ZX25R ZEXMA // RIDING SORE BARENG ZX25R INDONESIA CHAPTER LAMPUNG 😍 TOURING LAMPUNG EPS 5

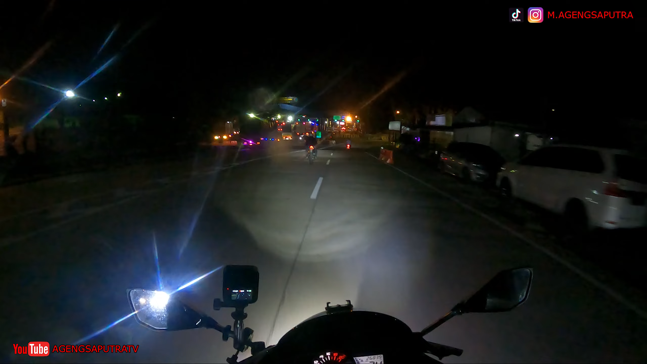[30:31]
Hai guys, kita udah sampai di apa, bandara, pelabuhan. Kita sampai di pelabuhan nih guys. Tinggal masuk doang ke depan, depan gin.
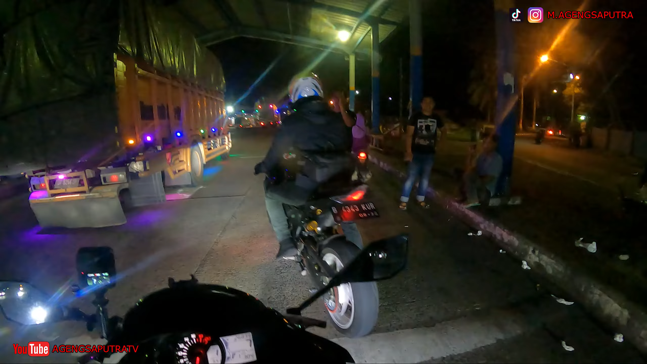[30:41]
Sebelah mana ya? Reguler. Iya. Sini ya, Bang. Oh, okay. Makasih, Bang ya. Akhirnya kita udah sampai.
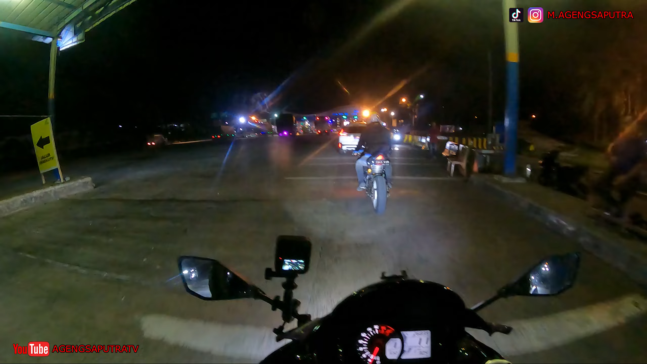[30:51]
Kita reguler semua kan ya? Iya. Ya, reguler. Kanan. Sekarang tepat jam 6.52 guys ya.
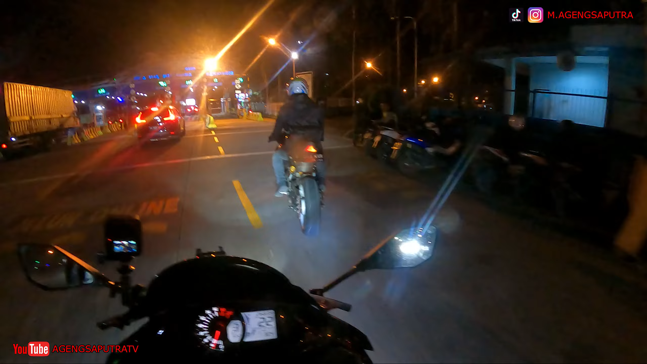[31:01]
Kita nyampe di pelabuhan karena tadi sempat istirahat ngopi-ngopi. Kita akhirnya masuk lagi nih ya, nyebrang ke Jakarta guys.
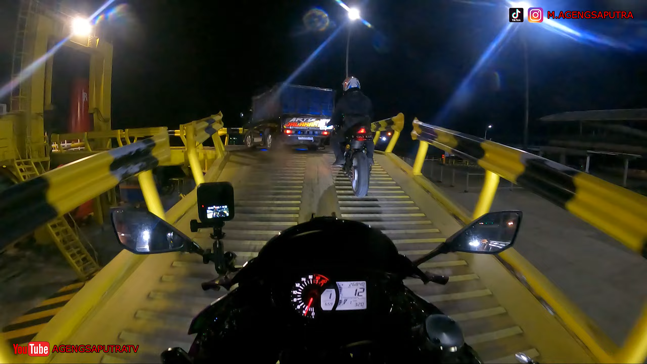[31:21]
Ampun, jam 7 kurang 1 sih.
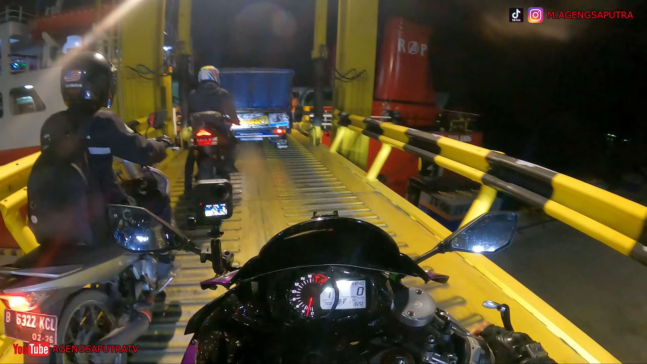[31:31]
Kurang satu kita nyebrang, ternyata udah loading dari tadi guys, tapi alhamdulillah langsung dapat kapal.